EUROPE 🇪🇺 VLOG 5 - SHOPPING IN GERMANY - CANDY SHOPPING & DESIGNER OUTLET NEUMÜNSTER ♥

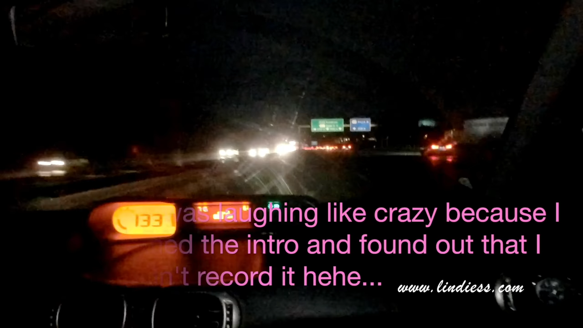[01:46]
So we are on the highway now. We have been here for like 1 hour or something.